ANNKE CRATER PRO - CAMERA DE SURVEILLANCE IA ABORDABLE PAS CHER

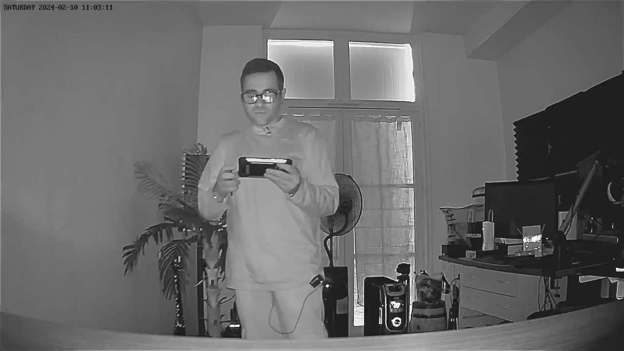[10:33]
Donc ça c'est plutôt cool. Donc elle reste toujours en 4 mégapixels. Ça donne la qualité de nuit les mecs. Voilà pareil.
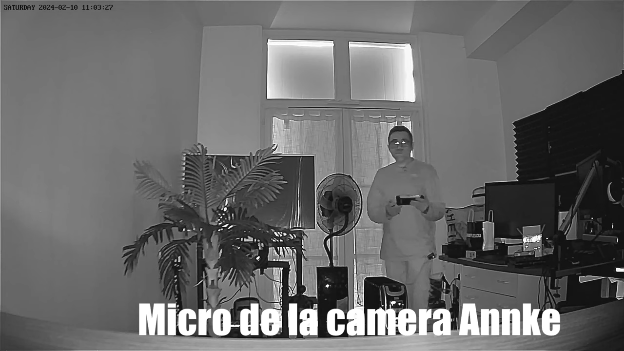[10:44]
J'avance vers vous.
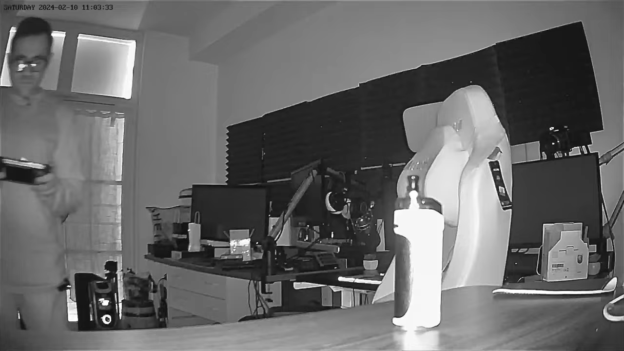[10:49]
Je peux bien sûr toujours tourner la caméra en mode nuit.